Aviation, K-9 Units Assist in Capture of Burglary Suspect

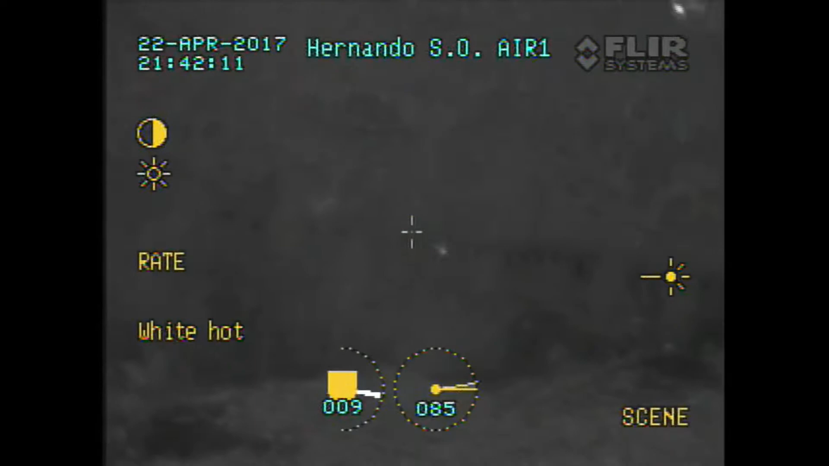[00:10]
Patrol 2. I'm here with Donald. It's for Donald, yeah. Donald now. And Air 1, it looks like the subjects are trying to flee to the west. I think they're on the perimeter of the line.
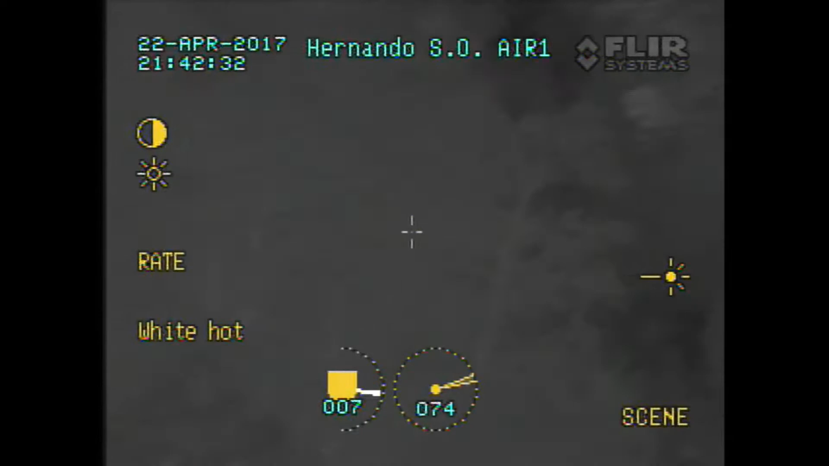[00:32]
I don't know if there's a fence there or a trail, but they're fleeing west.
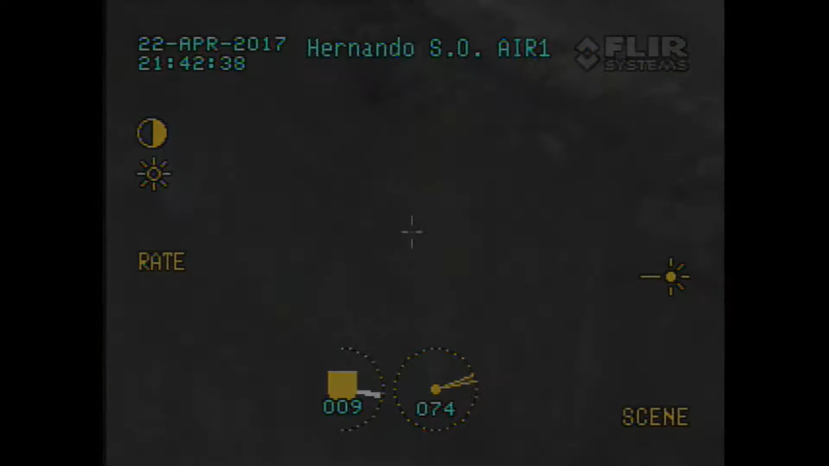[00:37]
Alright, sink it right there.
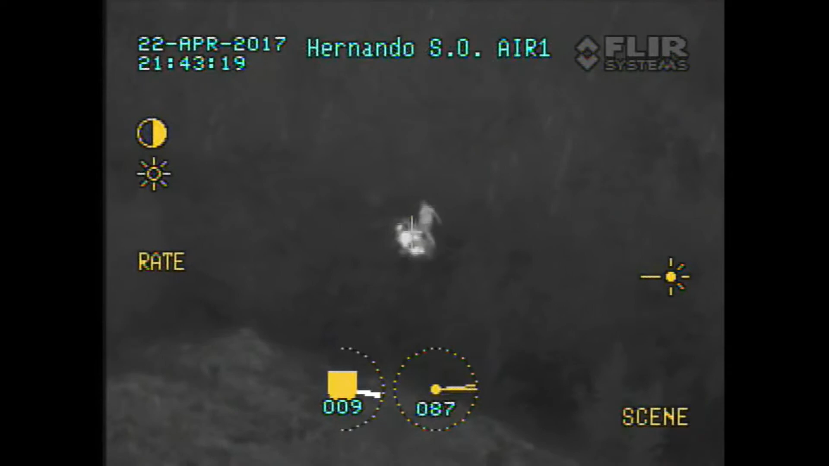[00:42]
Flave it right there if you can. That'll be with you. A little bit more back to your right, probably about your 4 o'clock position now. Looks like they've stopped. Alright, I need to see if I can slow this a little bit. Can I just keep out of it?